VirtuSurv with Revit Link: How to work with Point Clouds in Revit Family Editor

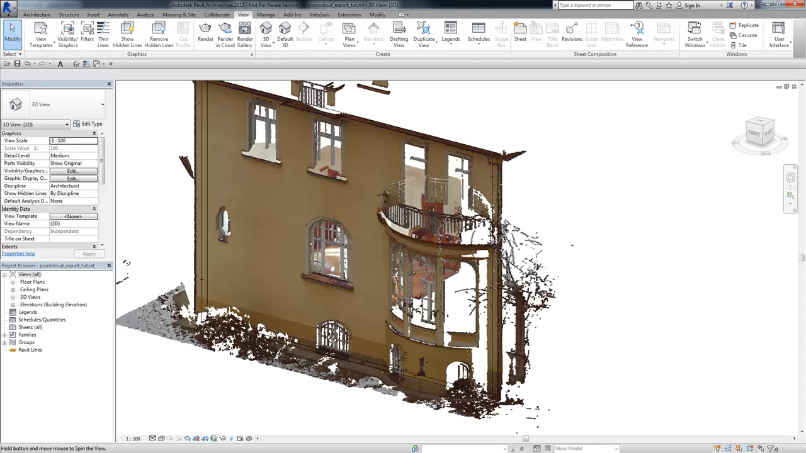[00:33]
You can see here the part of laser scan of historic building and if you have such a task to model such a building with Revit as a build model then you need also modeling kind
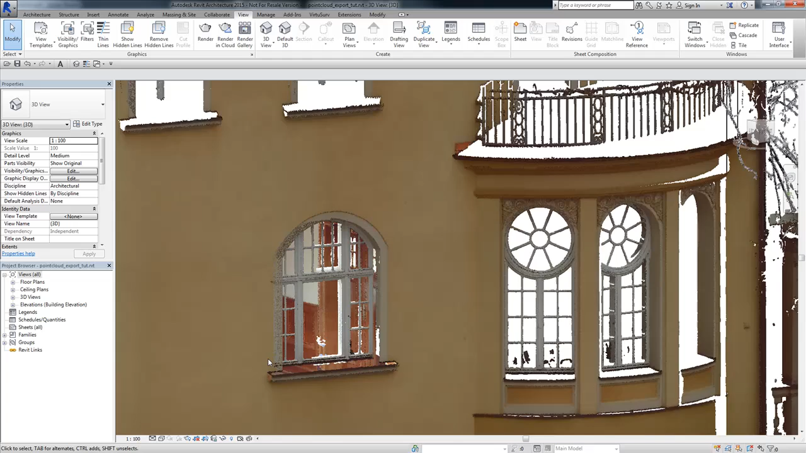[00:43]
of Revit content like this window here as a Revit family.
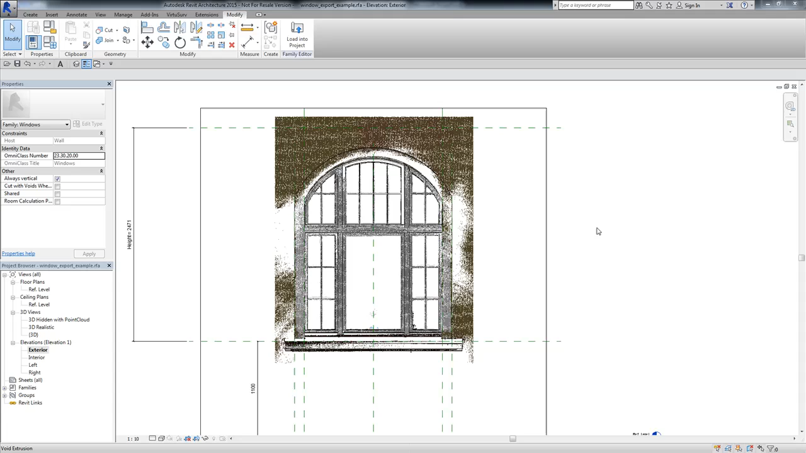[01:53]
You can see here the family with the imported point cloud in the exterior view and the point cloud was used to trace over all the elements of this family.
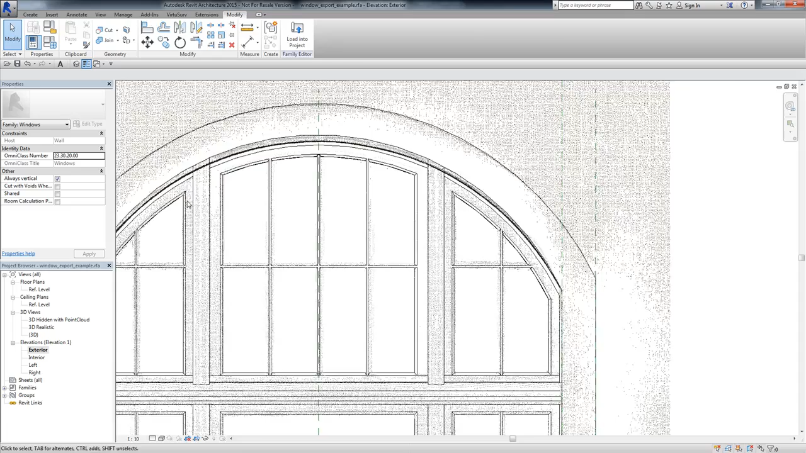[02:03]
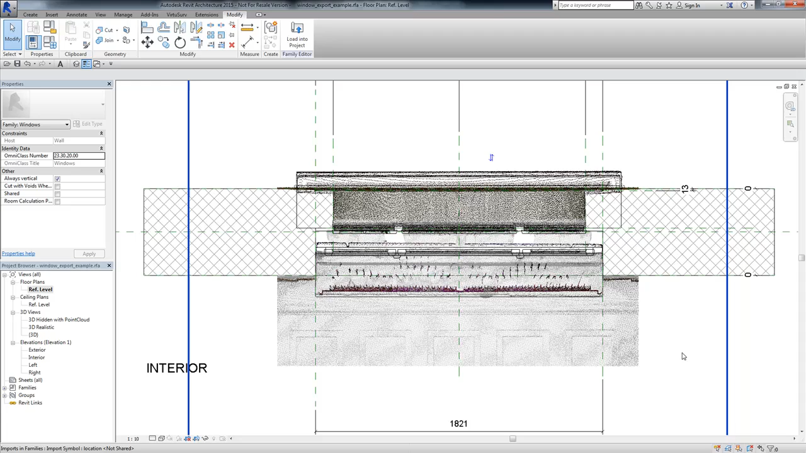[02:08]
You can see it also here in the floor plan and we can identify very
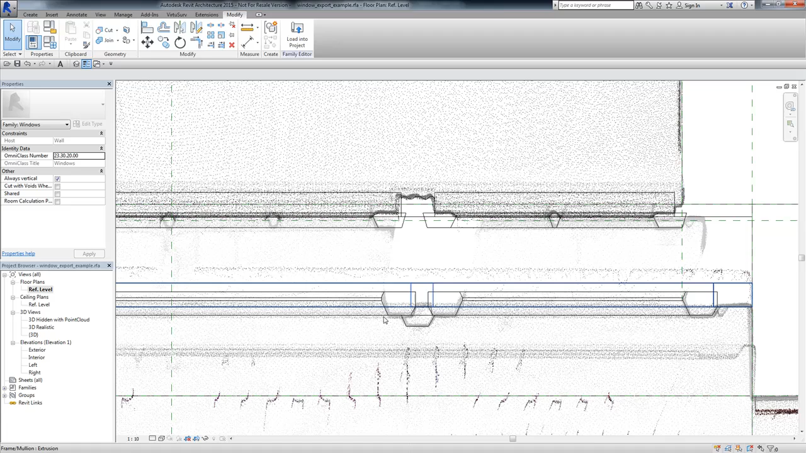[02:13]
well all the profiles of the frames and all the elements of the window
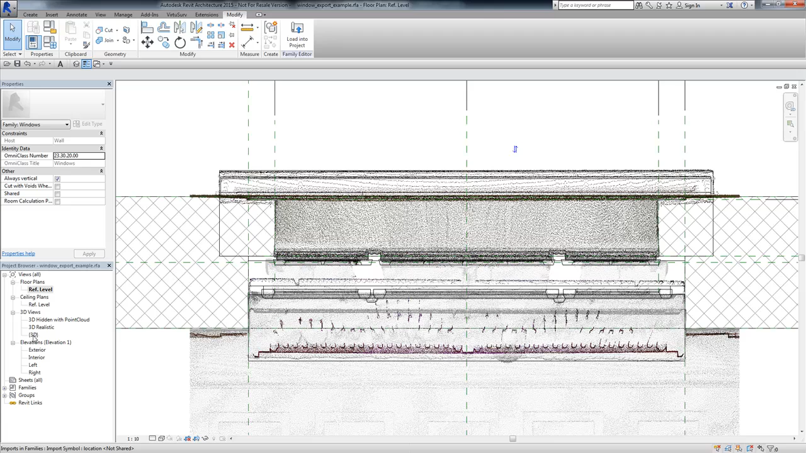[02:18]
and if you have a look to the 3D view of this family we can also use the 3D section box
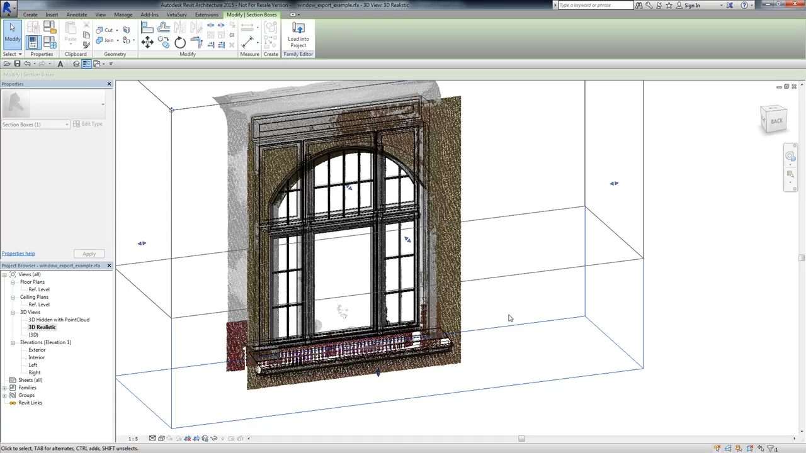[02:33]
to slice through this
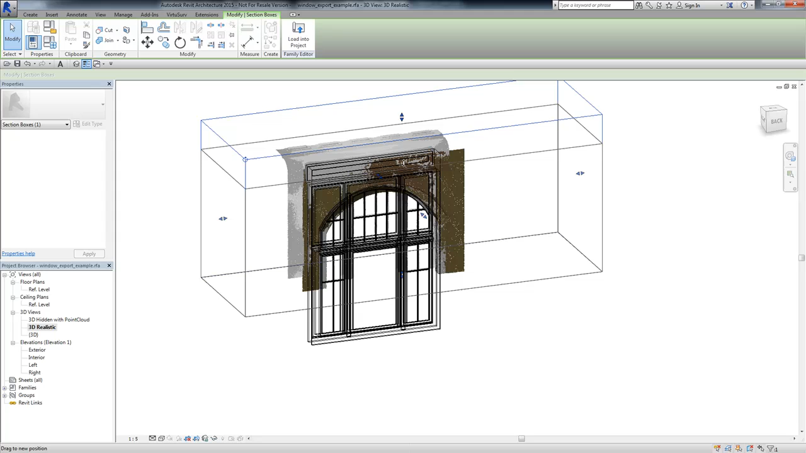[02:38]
point cloud and I will isolate
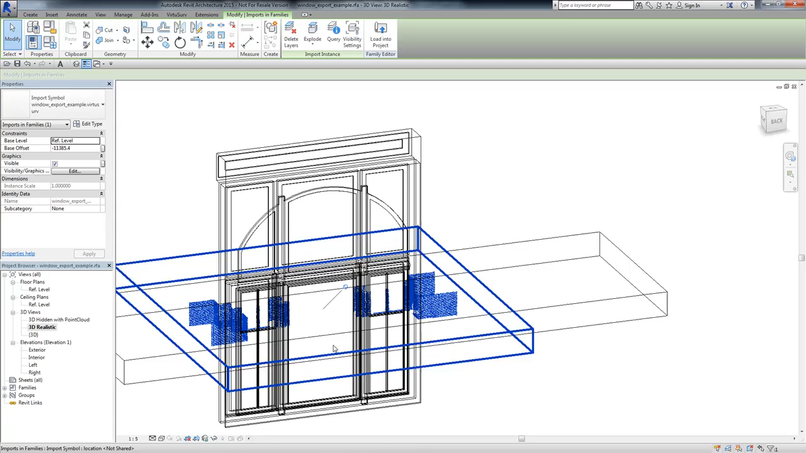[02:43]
the view to this point cloud
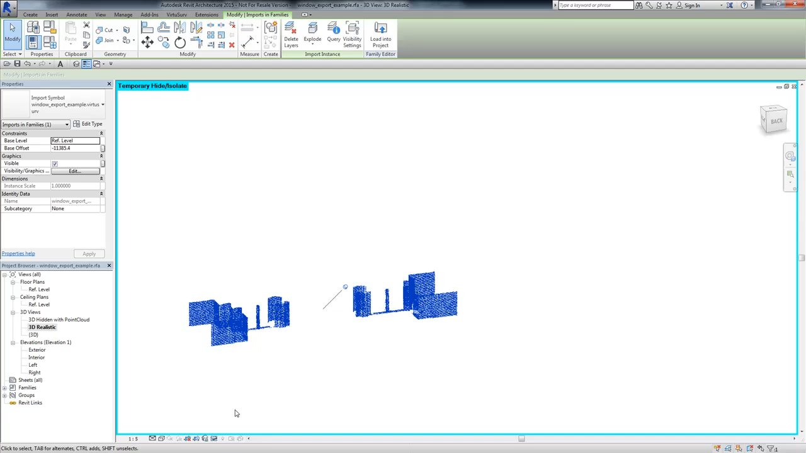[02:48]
so that you can see here you can very well identify all the profiles of the profiles of this window.
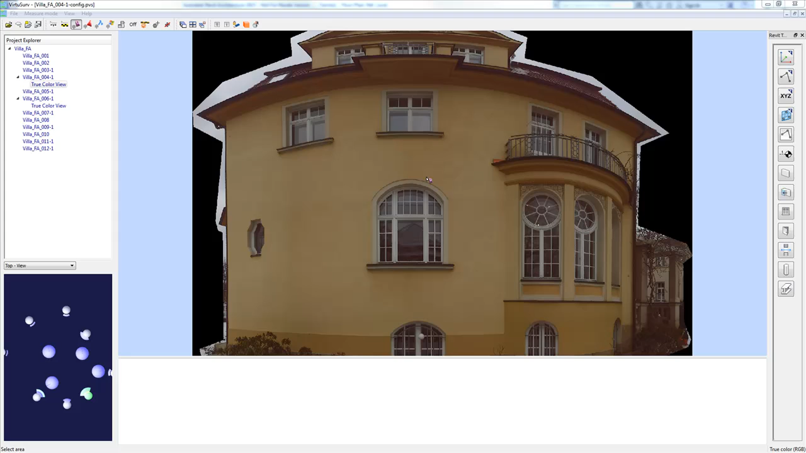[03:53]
You can see here VirtuServe with an opened scan of this window and if I
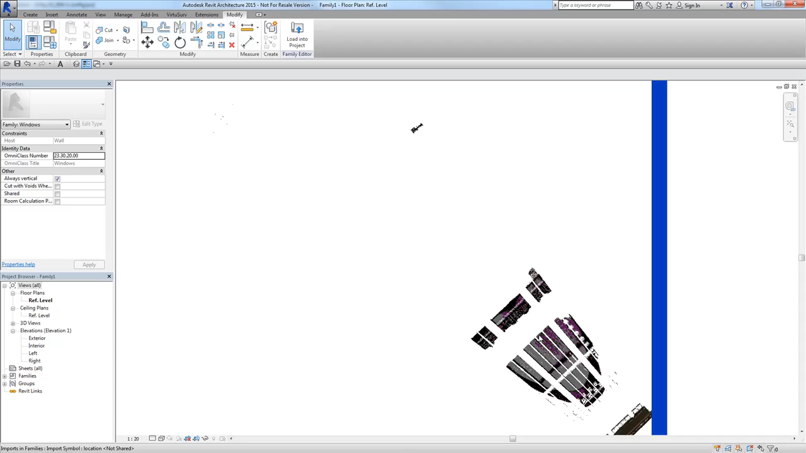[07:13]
But let's have a look to the 3D view and
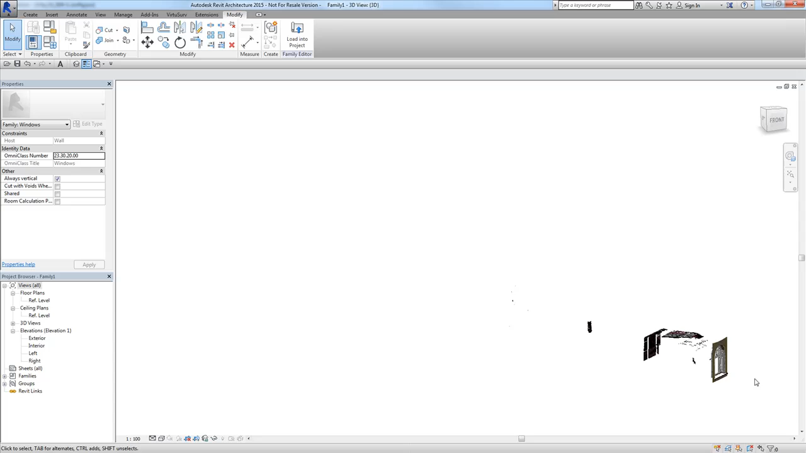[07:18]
you can see here our point cloud region in the family environment.
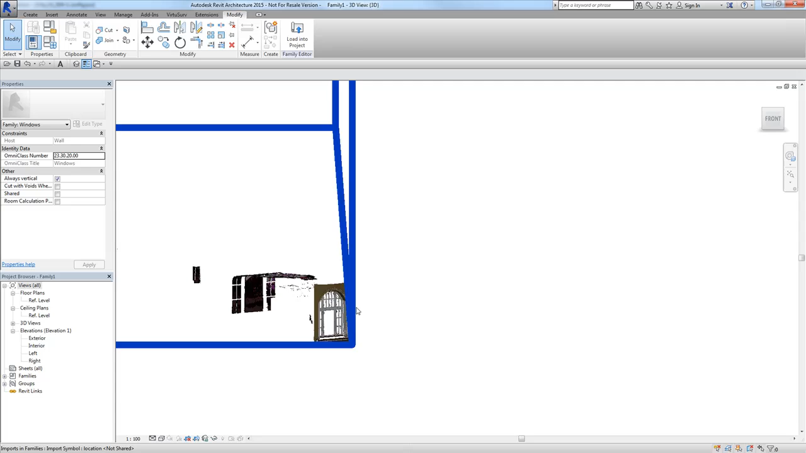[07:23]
And if we change the scale a bit,
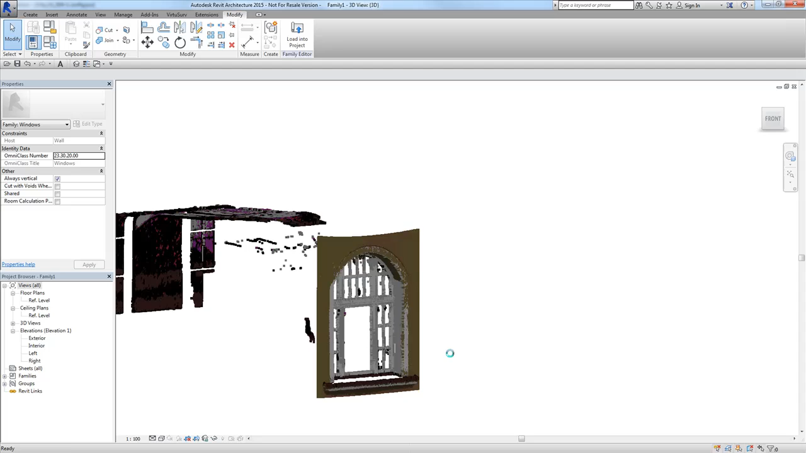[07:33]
then we have also a clear view to all these points.